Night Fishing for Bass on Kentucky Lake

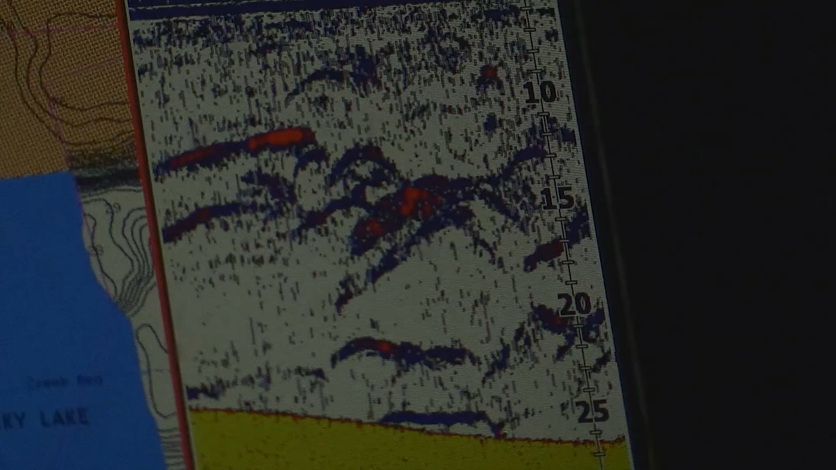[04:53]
Big fish here, guys. This is what you come to Kentucky Lake for right here.